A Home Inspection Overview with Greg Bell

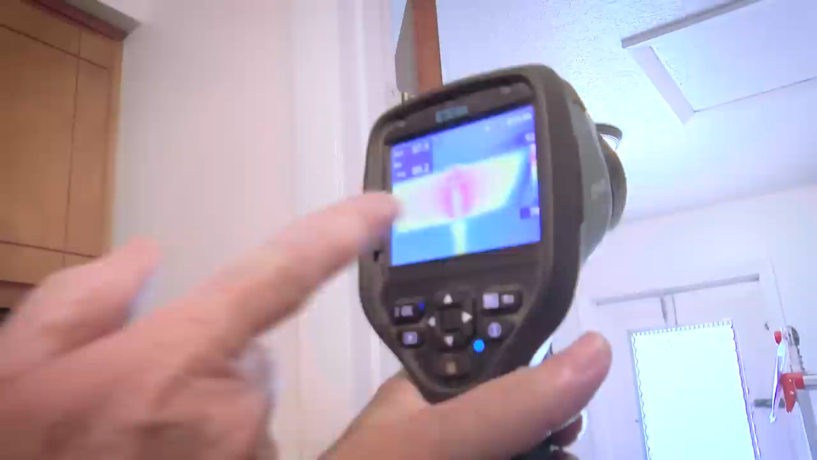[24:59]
That tells me that there's no insulation above that attic hatch.
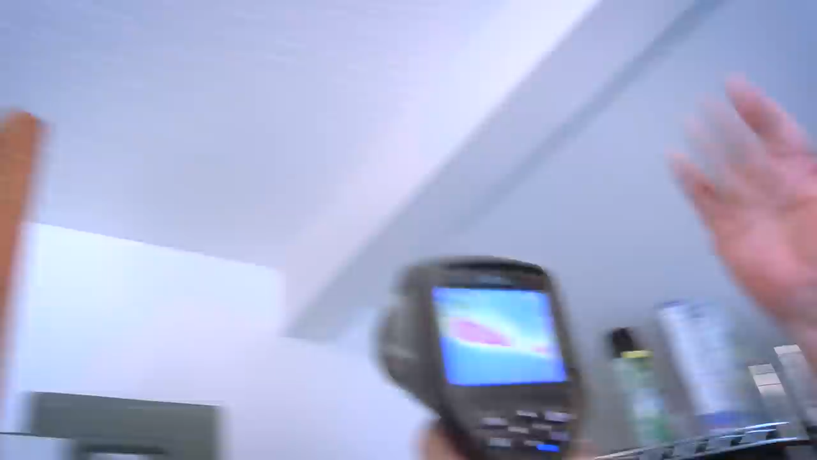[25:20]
it blew the insulation away from the edge of the house where the soffit bits were at.